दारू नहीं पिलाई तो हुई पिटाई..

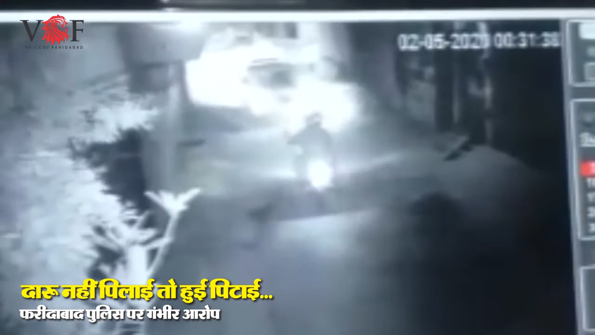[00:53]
देहर के मशूर शेफ राजन शर्मा ने गंभीर आरोप लगाए हैं पहले इन तस्वीरों को देखिए यह तस्वीरे हैं एस जेम नगर के शर्मा चौक के पास मकान नंबर एच्छपन के बाहर लगे सीसी टीवी कैमरे की तो उसके बाद ऑल अफ सटन बारा क्याना मैं फ्र
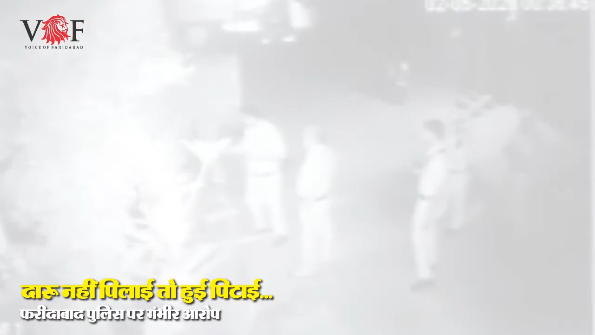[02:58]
उनको थाना SGM नगर पुलिस चोरों की तरह घर से घसीट कर ले जा रही है।